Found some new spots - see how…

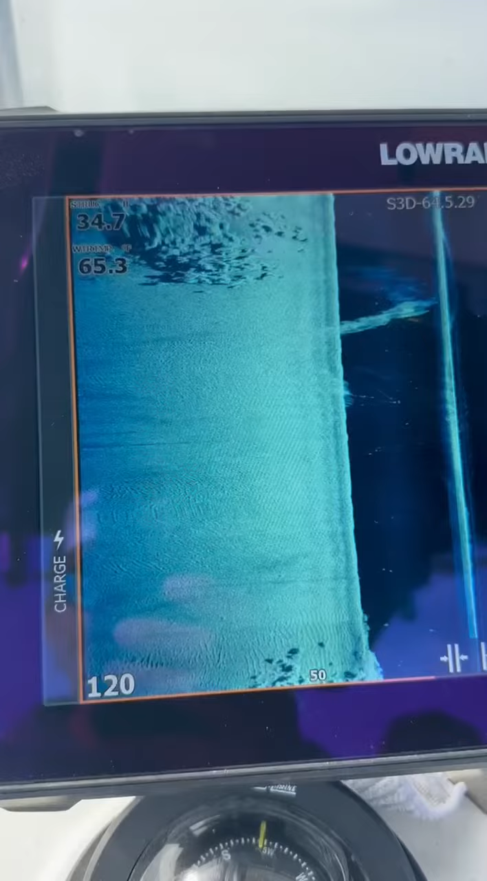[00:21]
So what I've been doing a lot of is just driving around with my side scan on, and when I actually start to mark a little bit of rock or whatever,
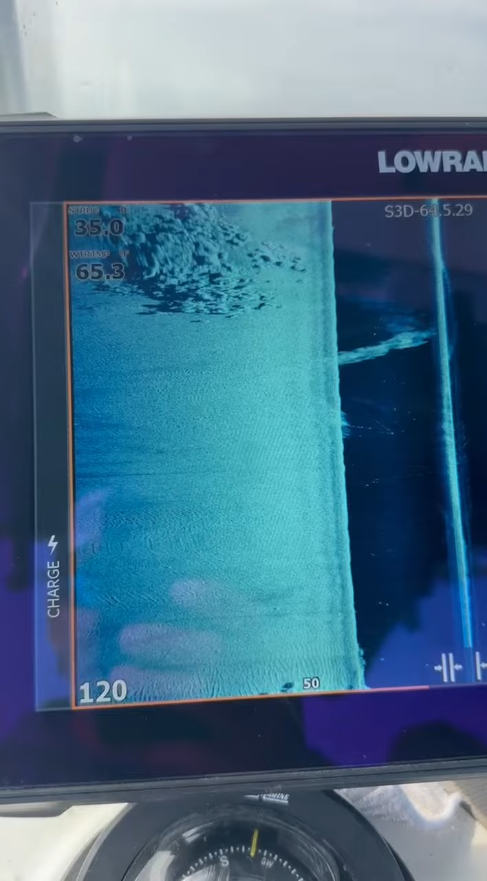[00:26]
then what I do is I circle back around after I punch in a few waypoints on it.